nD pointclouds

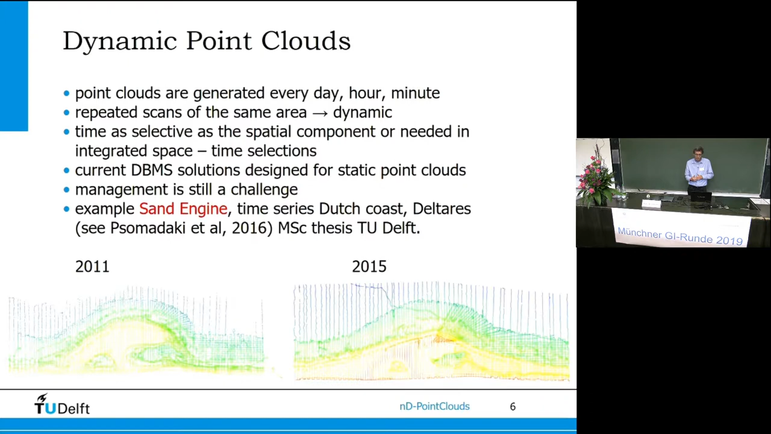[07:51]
And there is an experiment with a huge depletion of sand for the coast. And that is monitored every day. A new laser scan is made, both in the water and on the land side. Giving huge volumes of points with time dimension. So this is a very clear example of a dynamic point cloud.
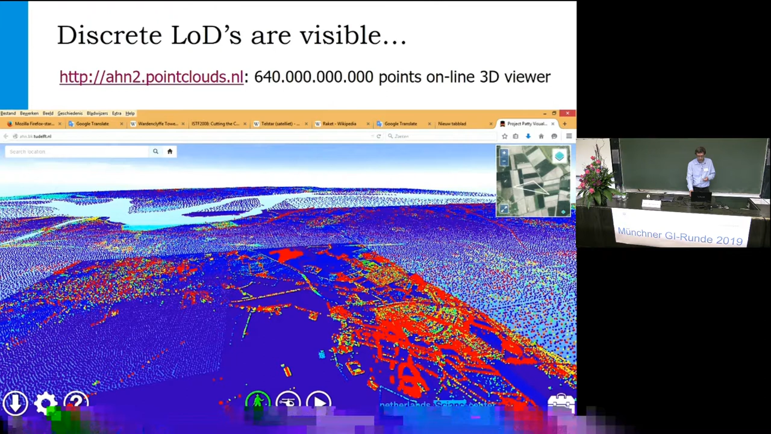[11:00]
I could hide that there is a density. Jump between nearby and further away. Data blocks. But this is what is actually being done. What I would like is to get rid of that. Getting rid of the discrete levels. And having a vario scale representation. So not a multi scale. But a vario scale representation. And for that. I would like to compute for every point. An importance or a level value. And assign it to the point as a new dimension. So we get x, y and important. Or x, y, z and important.
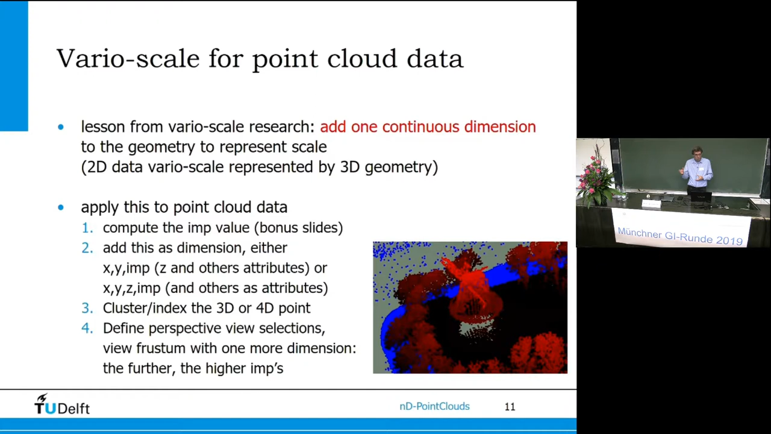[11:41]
And then cluster. All these dimensions. X, y, z and importance. And cluster means putting things close together. Which are similar. Either in space. Or importance. And or in space importance. So it is being balanced. My data cube is filled with this.